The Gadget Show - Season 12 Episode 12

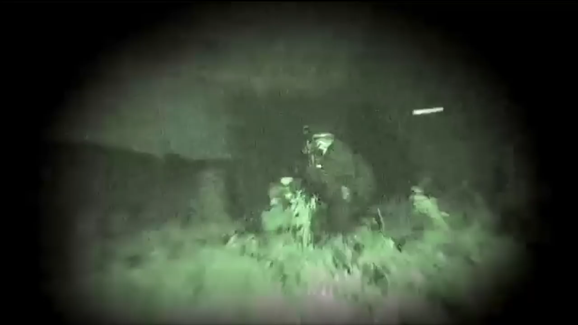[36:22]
It's Generation 2 intensified tube gives 18 degrees of vision and up to three times magnification.